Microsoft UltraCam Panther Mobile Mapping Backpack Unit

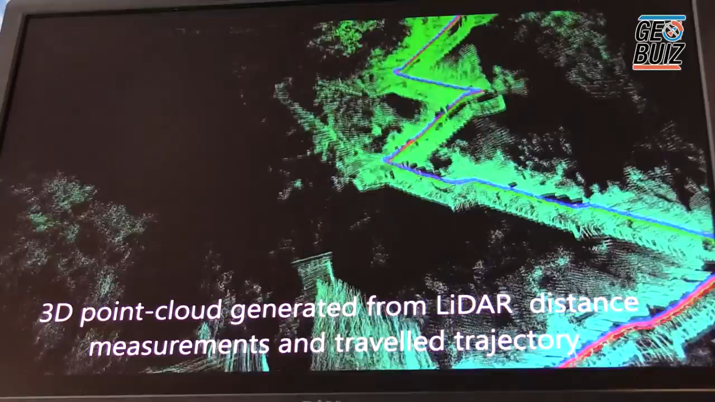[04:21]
has been fused with our combined trajectory solution by GPS
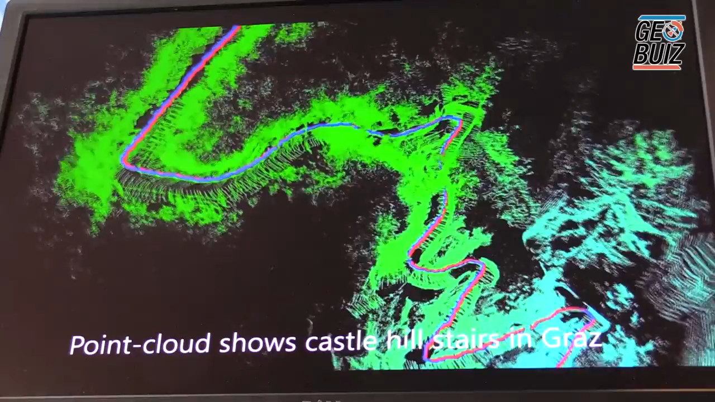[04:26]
IMU and visual odometry giving us really a nice decent looking trajectory
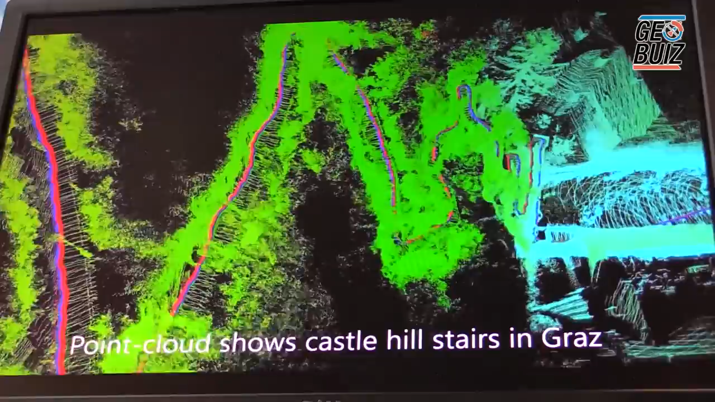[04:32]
enabling to fuse the point cloud very well.